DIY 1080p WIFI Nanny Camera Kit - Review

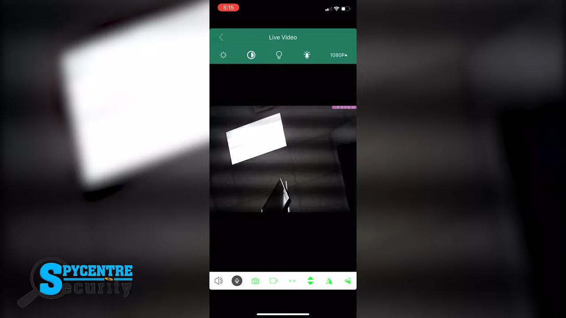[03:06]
On the top row you can change the different lighting settings and on the bottom row you can choose to start your recording or take screenshots of what's being captured.